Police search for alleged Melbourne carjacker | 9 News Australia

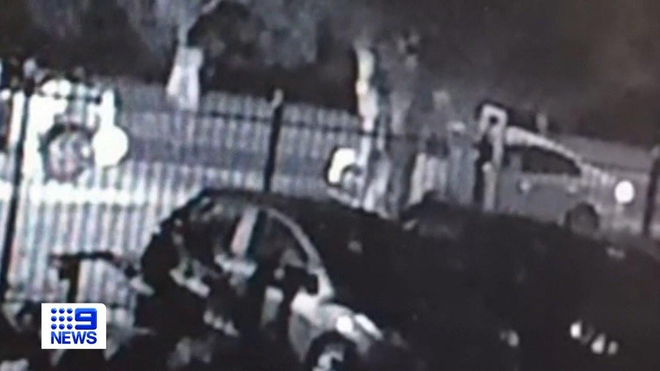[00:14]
A short drive home nearly turns deadly. He was very distressed at the time. A 22-year-old man was driving along Power Road in Doveton when a stolen Toyota SUV pulled up in front of him. Four men got out, one armed with a handgun, and stormed the victim's car. Get out of the car, get out of the car.